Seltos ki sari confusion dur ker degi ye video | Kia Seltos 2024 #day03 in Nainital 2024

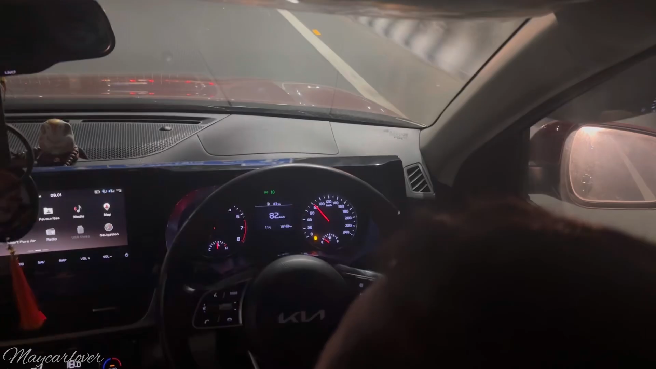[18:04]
गाड़ी की पीली बत्ती जल गई है पेट्रोल की, और किलोमीटर कितने हो गए हैं?
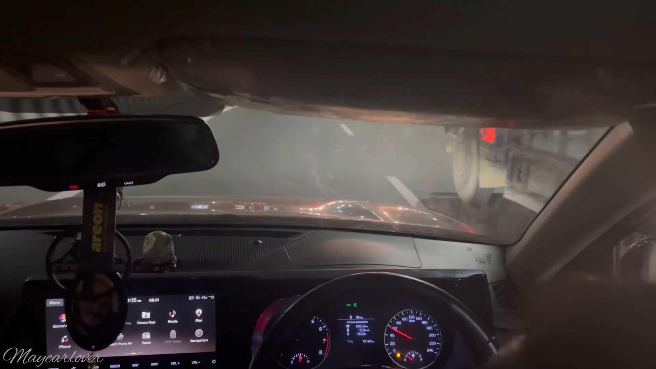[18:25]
और वो उसमें कितने 635 जो हमारी ट्रिप हुई है,
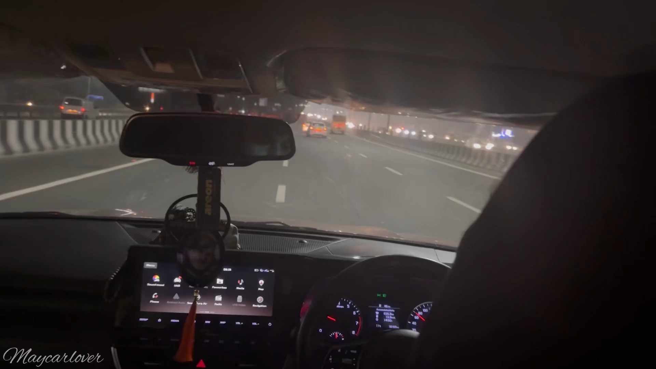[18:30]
तो 719 की रेंज दिखाई थी, 635 चली है।
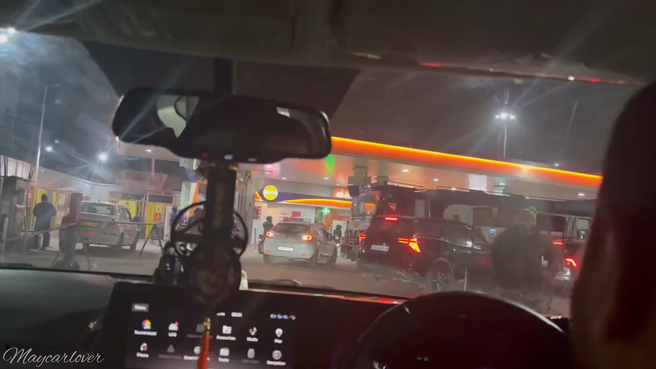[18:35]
देख लो भाइयों इंडियन ऑयल पे हम आ चुके हैं, पेट्रोल तो रिजर्व में कितनी चल गई अब बताना टोटल किलोमीटर